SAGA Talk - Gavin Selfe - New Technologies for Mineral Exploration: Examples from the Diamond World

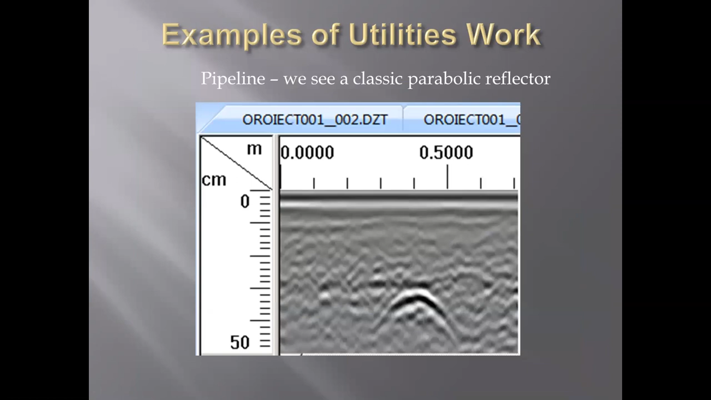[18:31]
over pipeline or something like that and you have to flatten that out but usually your pipeline your cable would be right in there top of the parabola
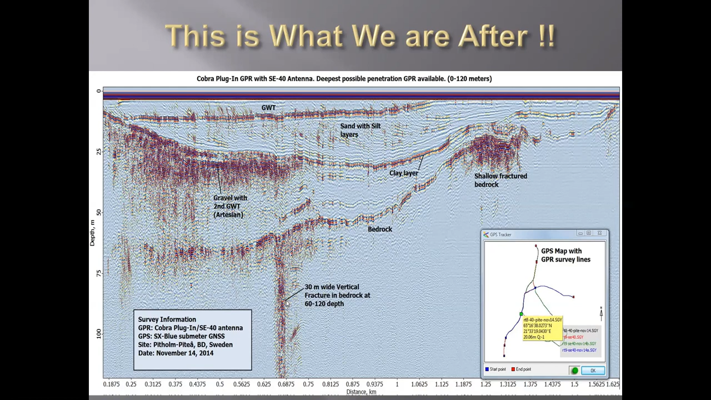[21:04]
some faults and be able to map the geology like this using 40 megahertz antenna of course this is ideal and you very seldom get this alluvial gravel mapping is something that we get constantly asked about there are so many alluvial diamond miners in southern africa all the way up to the dlc and they are forever asking about ways that they can map their alluvials see how deep they are and separate them from areas where there's no gravel but just silt and sand the silt and sand doesn't contain diamonds you need coarse gravel